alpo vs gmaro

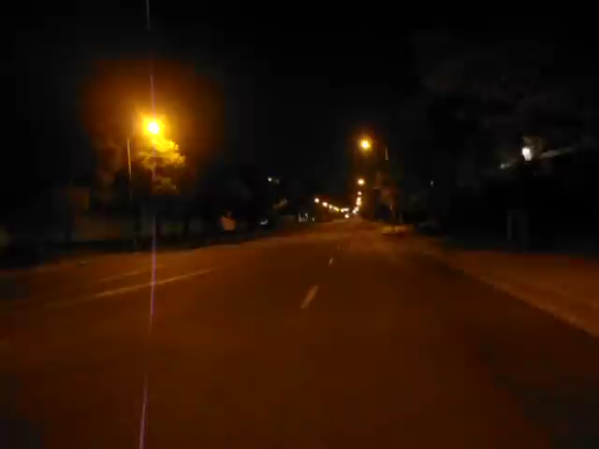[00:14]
alpo and gmarrow racing for low dollar volume racing all right this for you miss you man lay down here they all i'll pull it off let the car go by i know people that's listening the other guy pulling up let the car roll up why they pull it off there we go line it up that's switching lanes